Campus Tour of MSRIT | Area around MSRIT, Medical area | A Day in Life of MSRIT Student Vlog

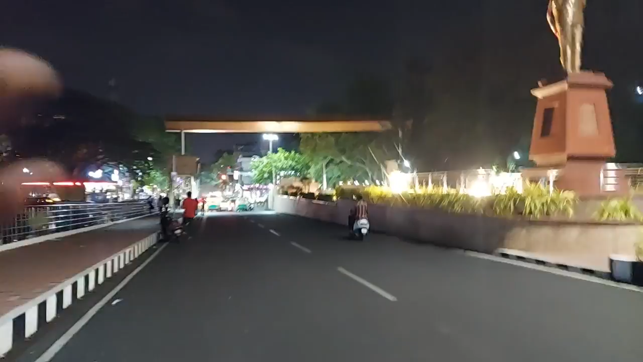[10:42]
उल्टा अच्छा लगता है, क्रिएटर जा रहे हैं। अच्छा ये गेट नंबर 1 है और इसके आगे बेल रोड है, तो ये बेल रोड बिल्कुल ही अलग है, एक टाइप का पॉश एरिया है, दिखाता हूँ।